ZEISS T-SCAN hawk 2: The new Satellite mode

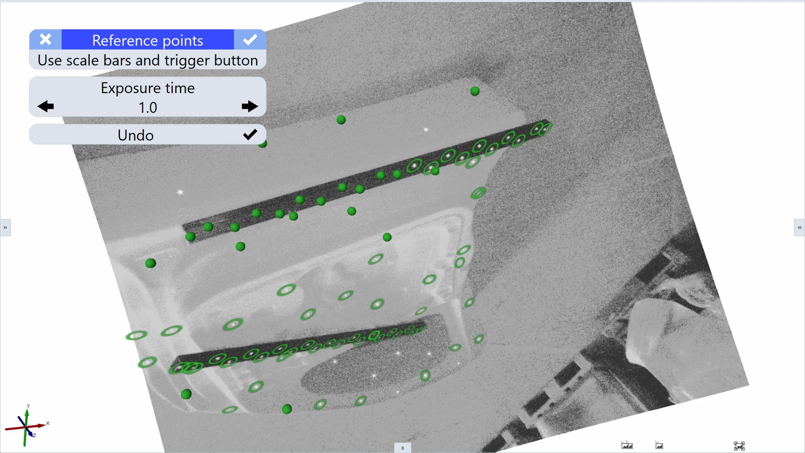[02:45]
You need to take multiple pictures around the part in an umbrella shape to finish this measurement series.
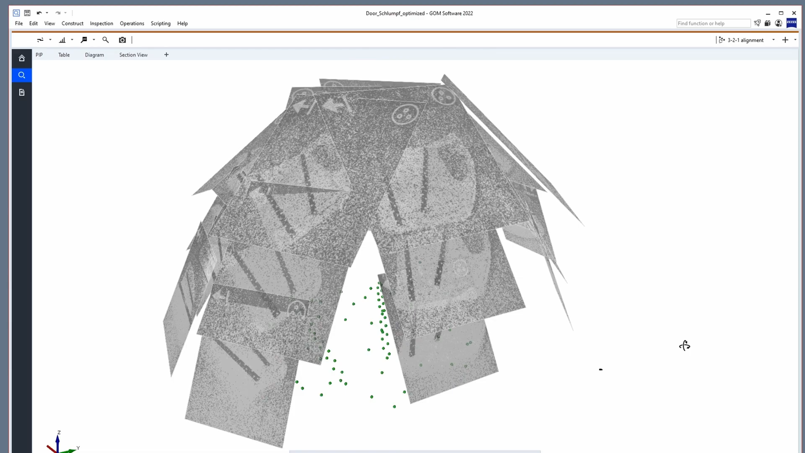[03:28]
This reference point bundle forms a stable backbone structure.
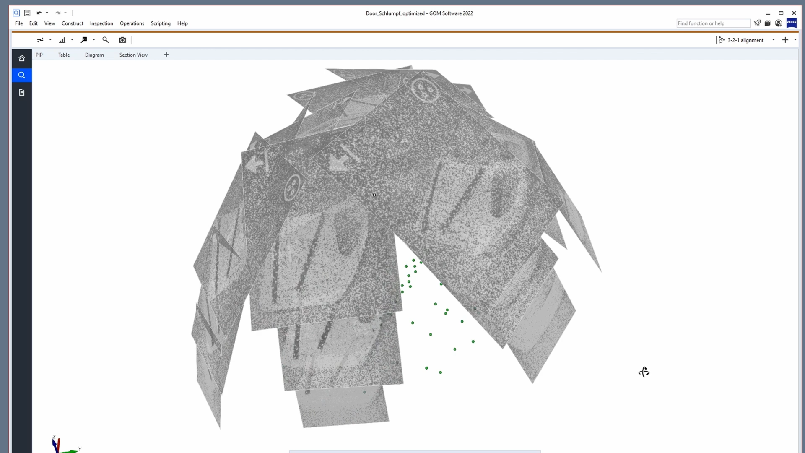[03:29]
It allows you to scan a larger part and keep higher accuracy. So, before I start scanning, I will remove the hyperscale bars.
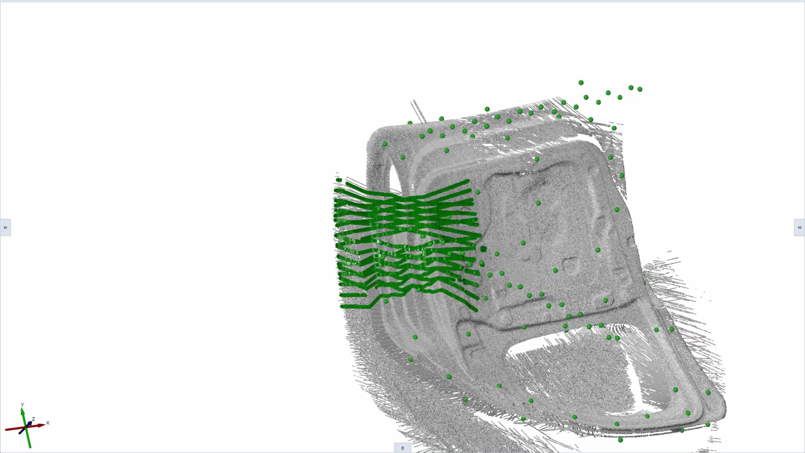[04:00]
You will immediately see that the software knows its position in regards to the part.
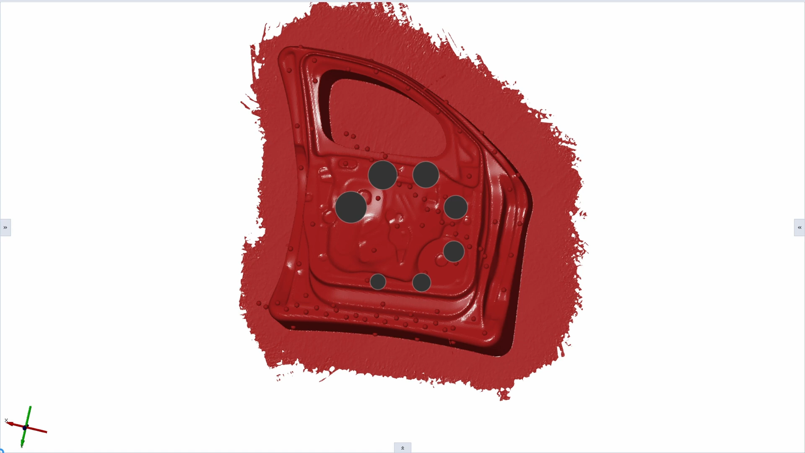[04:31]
The satellite mode comes standard for the T-Scan HAG-2. It supports you with scanning highly accurate pre-referencing of complex and large components.